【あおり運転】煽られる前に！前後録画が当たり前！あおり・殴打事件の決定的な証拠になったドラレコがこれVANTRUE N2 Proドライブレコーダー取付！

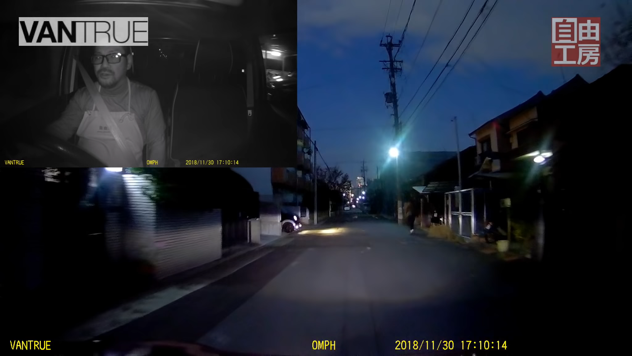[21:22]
ドライビングレコーダーとしての性能はね、もう言うまでもないと思います。これはね。この機種は、最新機種で、このモデルの以前にも、後方のないドライビングレコーダーを作ってみる会社ですからね。